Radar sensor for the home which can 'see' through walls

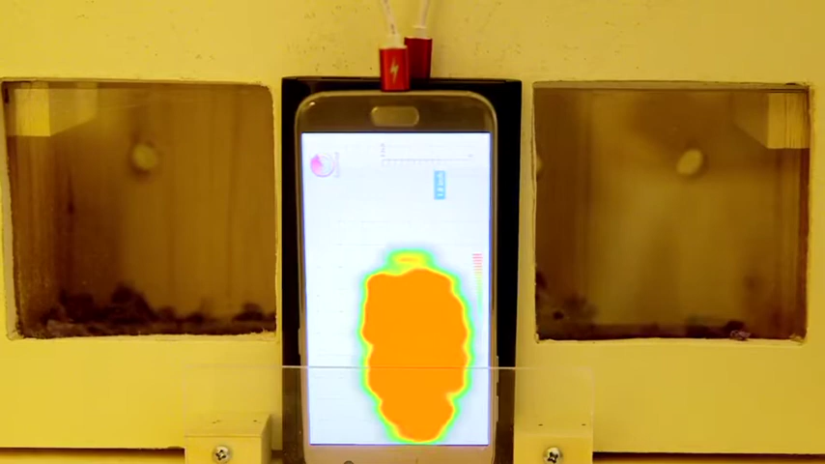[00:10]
that can see through walls this
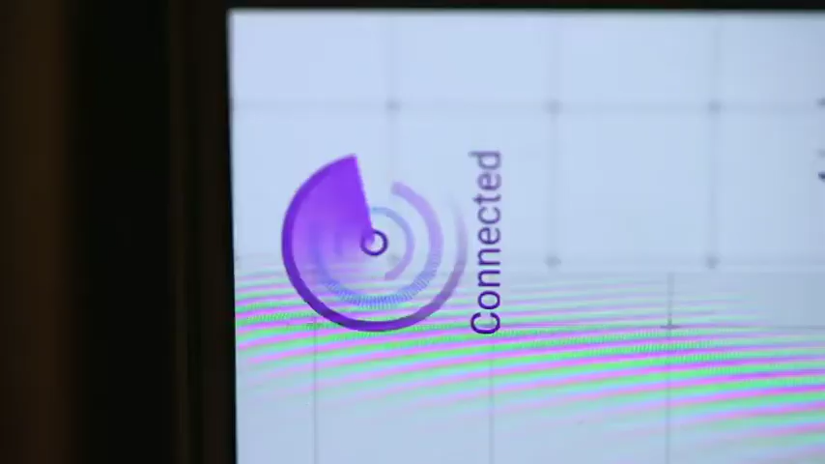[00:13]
is via which translates from the Hebrew as
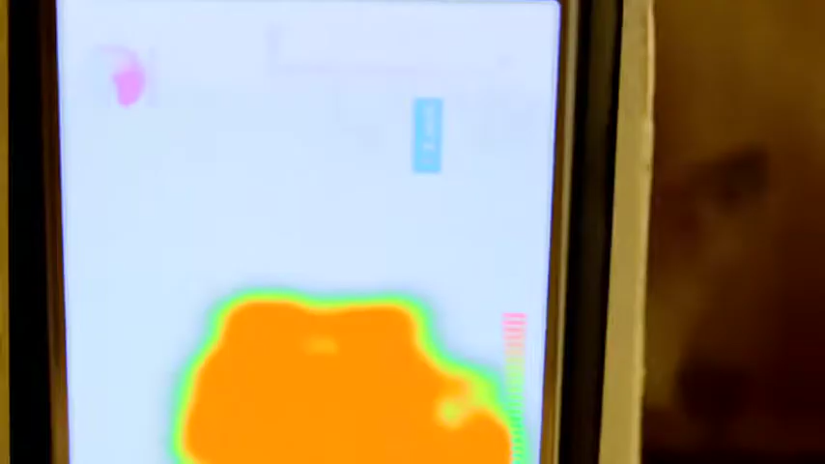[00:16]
to see and that's what this Israeli company is helping